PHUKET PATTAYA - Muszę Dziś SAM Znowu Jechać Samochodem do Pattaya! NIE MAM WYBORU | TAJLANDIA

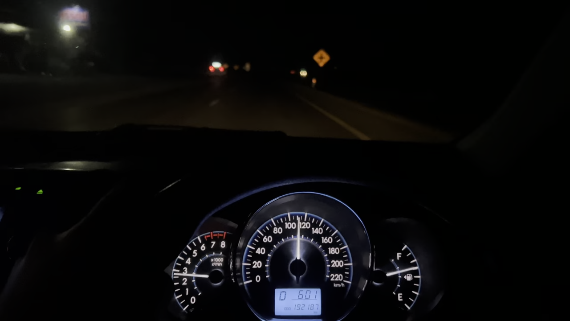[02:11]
Nie wiem kiedy zrobi się jasno, bo myślałem, że już o 6 będzie chociaż gdzieś tam troszkę widać tego słońca, a jeszcze nie za bardzo. Jadę już w kierunku miasta Champon, więc już jesteśmy na dość takiej, no dobrej drodze, poza tymi wszystkimi wioskami. Gdzieś, gdzie było ciemno, gdzieś, gdzie nie było pasów namalowanych na drodze.
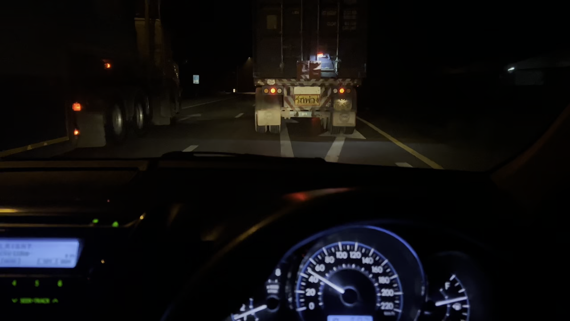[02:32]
Jest już tak troszeczkę większy ruch, już jest tak troszeczkę razi. Wow, 6.30, w końcu zaczęło się robić jasno na dworze.